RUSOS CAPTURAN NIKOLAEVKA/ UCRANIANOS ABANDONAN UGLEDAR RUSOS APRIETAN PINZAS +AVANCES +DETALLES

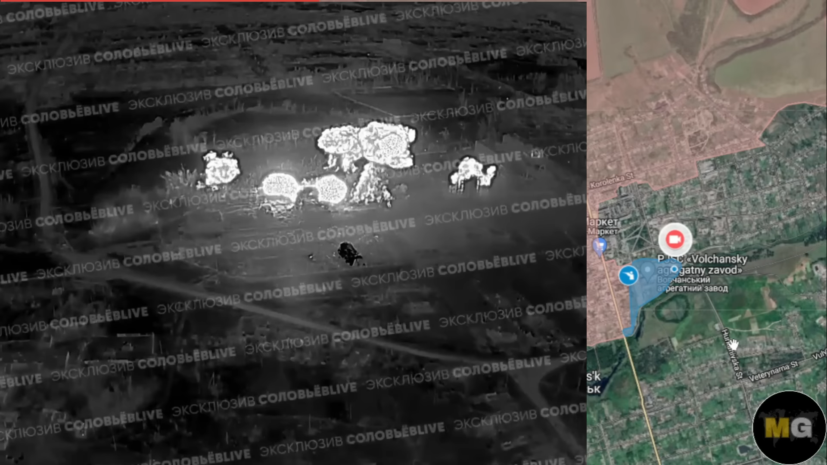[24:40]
Un video sobre el uso de sistemas termobáricos allí en las adyacencias de la planta de agregados de Volchans por parte del ejército ruso.
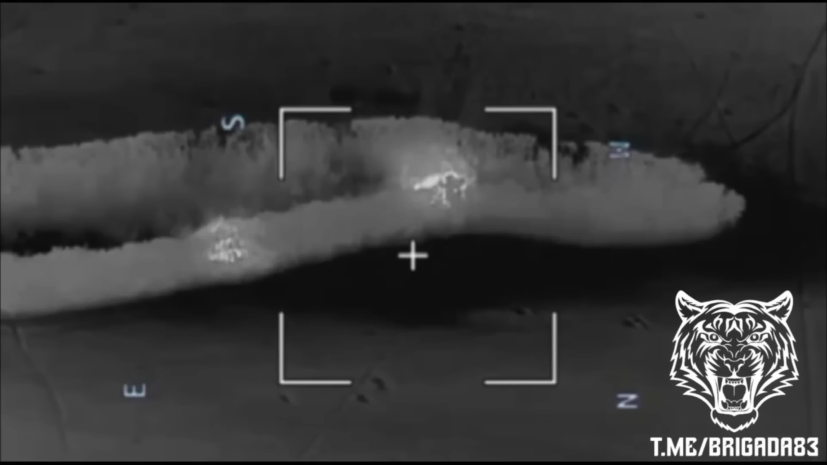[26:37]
Fíjense la exactitud de la llegada de estas bombas FAC-500 en los cinturones
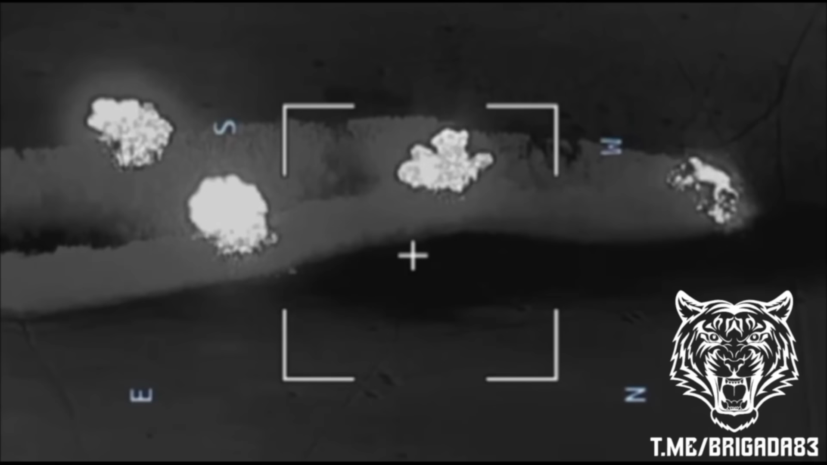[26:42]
forestales donde estaban las fuerzas armadas ucranianas. Cinco bombas FAC cubrieron totalmente el área. Si allí, luego del reconocimiento ruso,
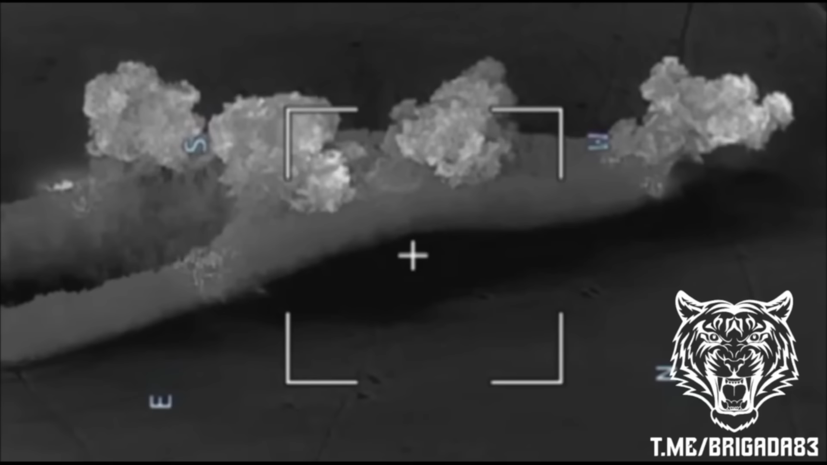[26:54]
habían posiciones ucranianas, bueno, difícilmente hayan sobrevivido a un ataque de esa magnitud. Bueno, aquí las batallas continúan. La parte ucraniana sigue intentando llegar a la retaguardia
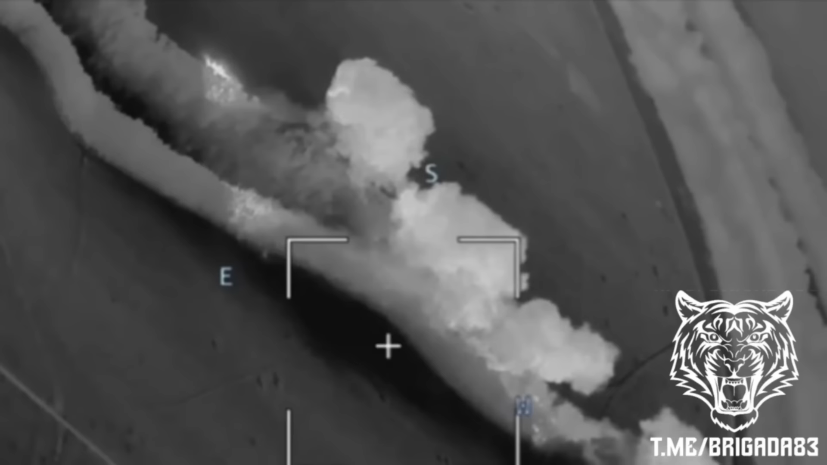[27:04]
que avanza del ejército ruso en el área de BCL, intentando abrirse paso hacia Glukov. Los ucranianos insisten, son destruidos.